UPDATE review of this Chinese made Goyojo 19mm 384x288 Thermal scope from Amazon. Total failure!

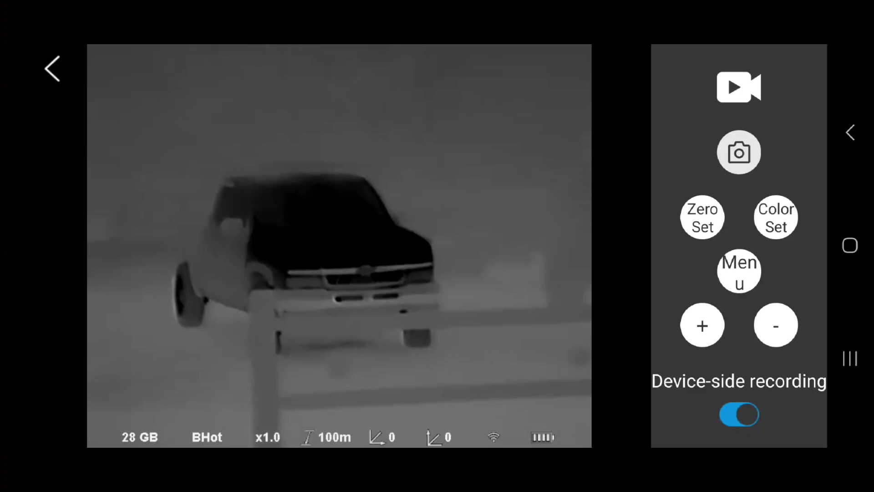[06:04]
So I downloaded the app from the website, which seems to work okay, as you can see on the phone, because again, this is a screen recording. So the buttons on the right side are the actual control buttons in the app. So I just left them in. I could have made this full screen, but just to show you what I'm staring at on my phone exactly. Anyways, so the battery was left in it, and it had about three quarters charge. The other battery only had about half charge on it. So it came with two batteries. But again, no instructions and just the way it was wrapped. So who knows?
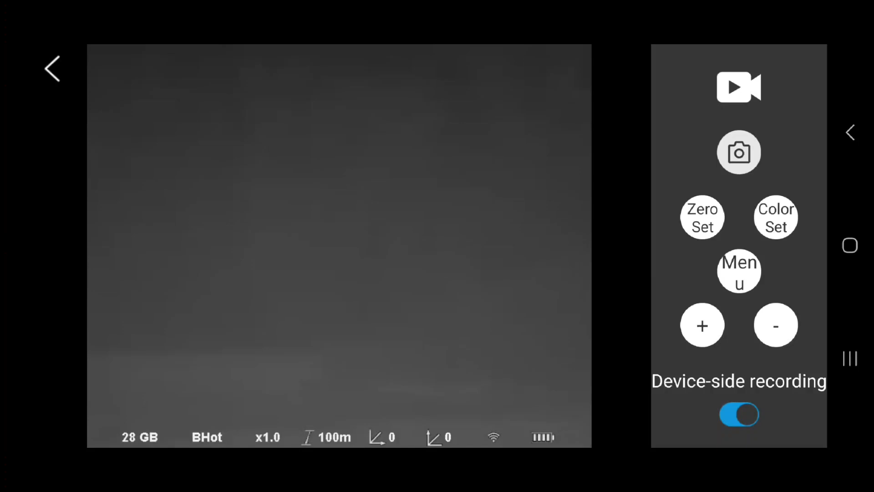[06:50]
Maybe they're taking returns in for faulty things and turning around, turning them on. Because as you see, if you turn it on, it'll light the truck up. But everything else behind it, it's just washed out. It's gone. It's like it doesn't even exist.
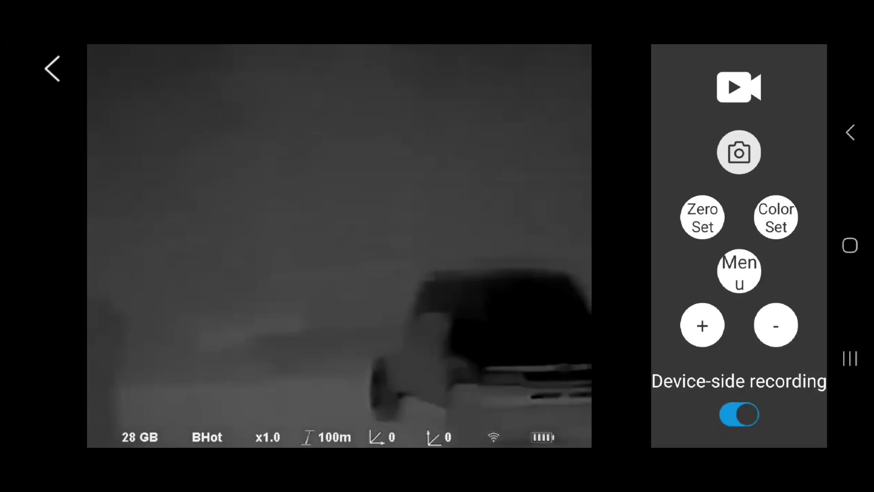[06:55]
So maybe they're turning them on, saying this one's okay, and sending them right back out the door again, and that's what I got. So either way, I'm gonna give their other model, the CS6, a try with a 25 millimeter lens instead of this 19 millimeter that's in this one. So should bring a sharper image, especially in the 384, provided I don't get another bad core. So all right, guys. So hey, in all fairness, I wanted to keep you guys updated and let you know what was going on with it. So yep, taking it in the ass right now,